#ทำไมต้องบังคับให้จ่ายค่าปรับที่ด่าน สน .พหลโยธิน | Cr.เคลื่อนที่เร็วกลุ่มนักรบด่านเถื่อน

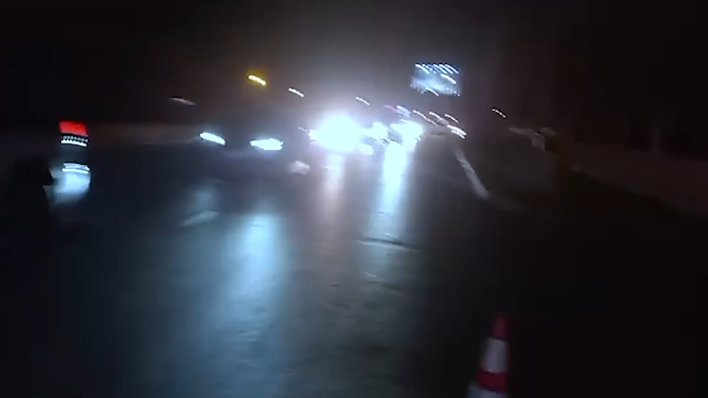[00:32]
ปลาย 150 เมตรไม่มีนะครับ ตรงหน้าด่านก็ไม่มี อยู่หน้าสอนนอกเลยครับ